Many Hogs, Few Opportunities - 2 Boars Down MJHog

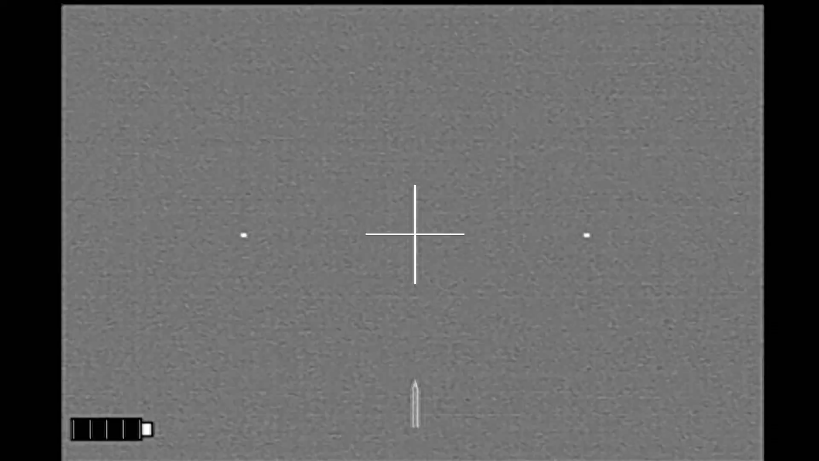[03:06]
About 30 seconds later, I'm at a good angle. I get re-situated.
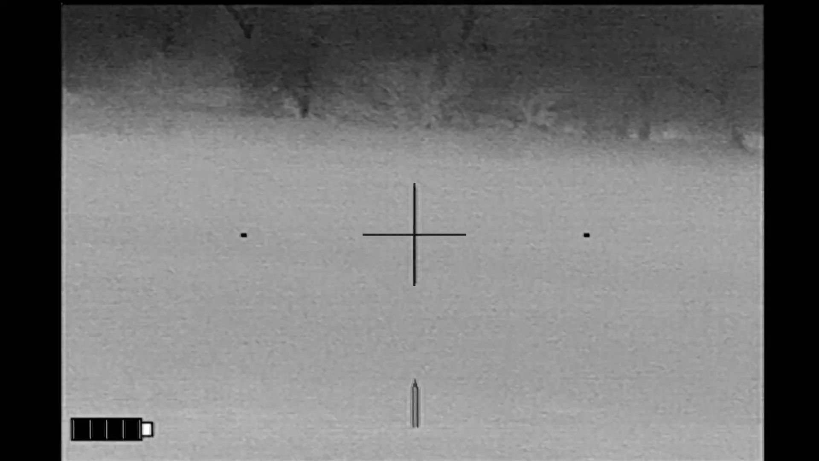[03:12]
And the hog has disappeared. I think it's gone down in the high vegetation.
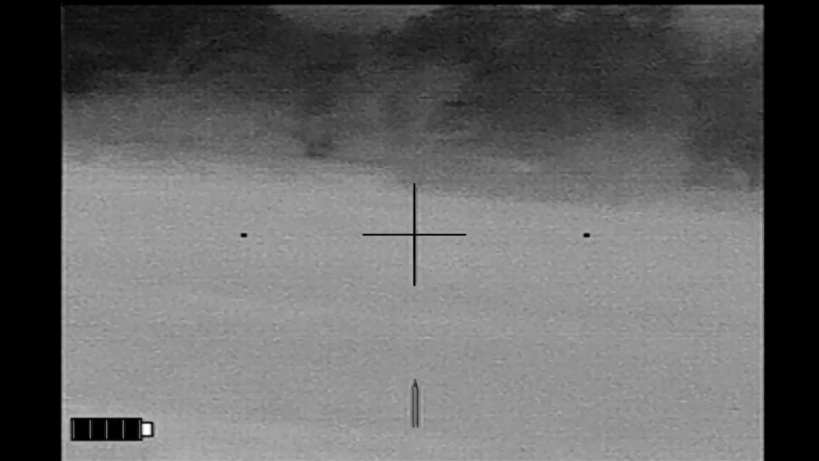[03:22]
And I went and looked for it. But all I found was this.
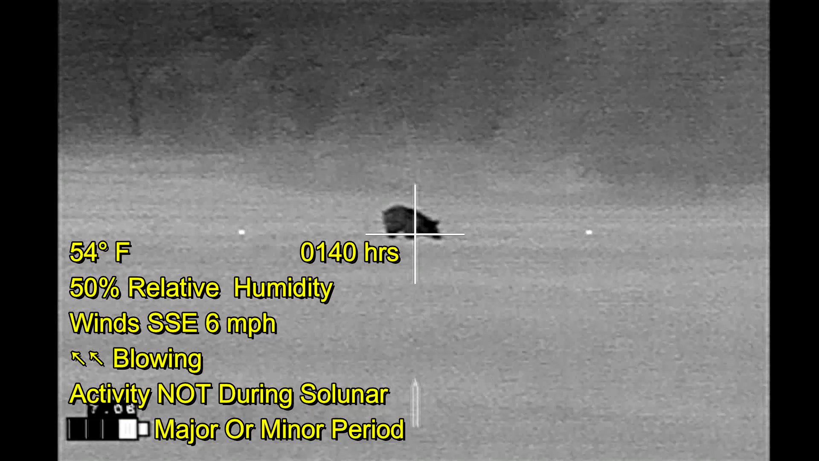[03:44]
I had passed by the previous property and seen hogs in the field there. Turned around in the driveway of this property. Saw the hog about 50 yards from the gate. Knew I didn't have an opportunity to get it at the time because of the wind direction.
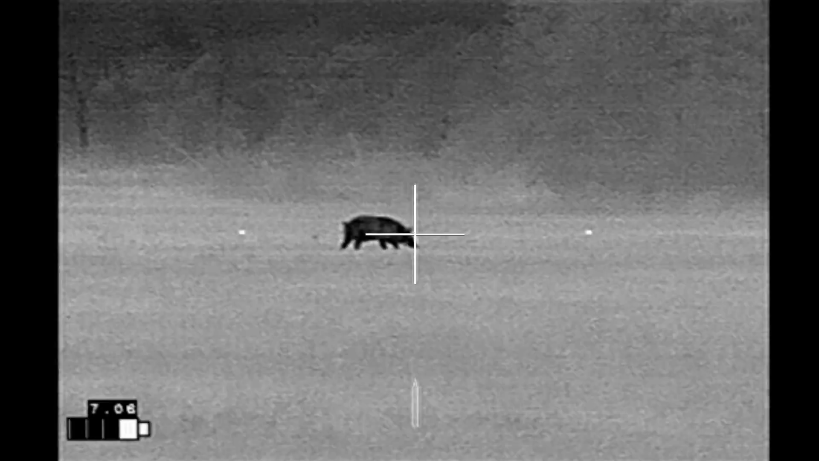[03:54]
But came back.
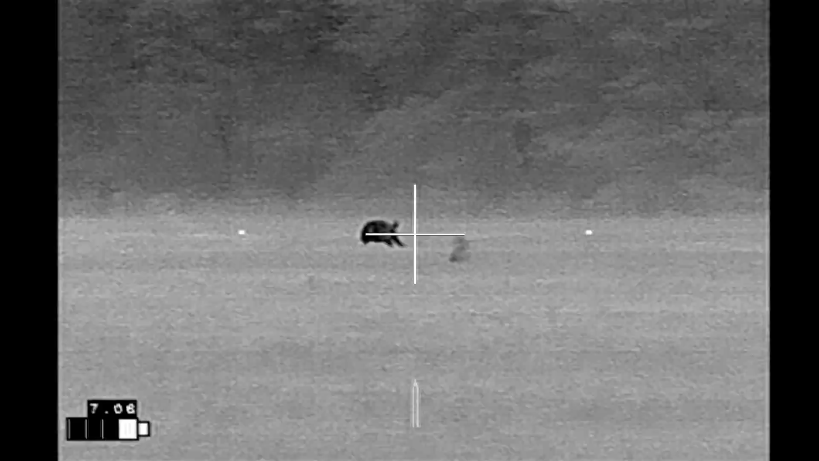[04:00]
Both of those shots connected.
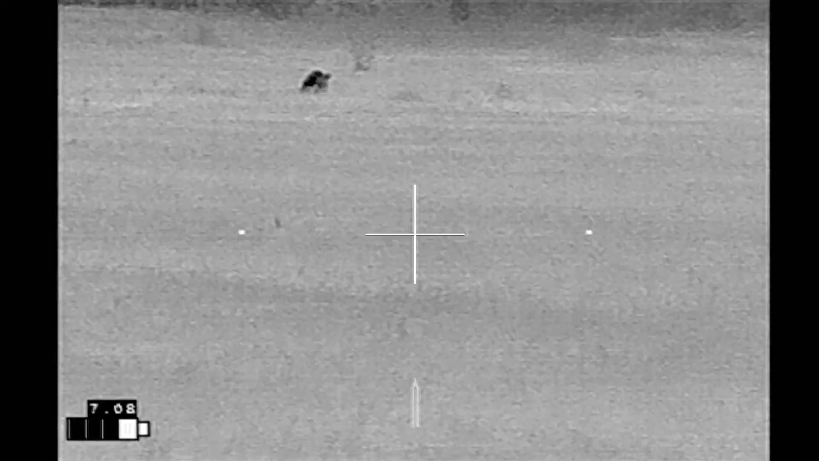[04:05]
And the hog is now running in a serpentine fashion.
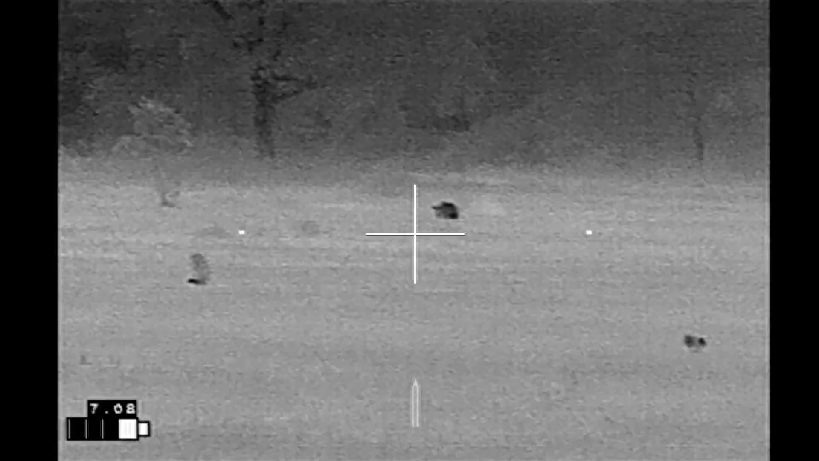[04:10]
I believe that shot was just slightly behind. But no matter. The hog finally collapses due to blood loss. And he is down.